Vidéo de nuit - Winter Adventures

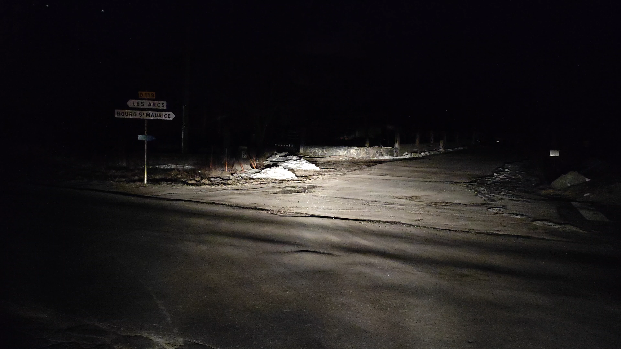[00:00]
Bonjour à tous. Nous sommes le 10 février 2023. Il est 6h15 du matin. J'ai racheté un support de téléphone qui permet de coller le téléphone sur le pare-brise vertical du bus. Et bon, là, j'essaye une vidéo de nuit. Je sais pas si on va voir grand chose. On verra bien. Là, je pars du dépôt et je monte à.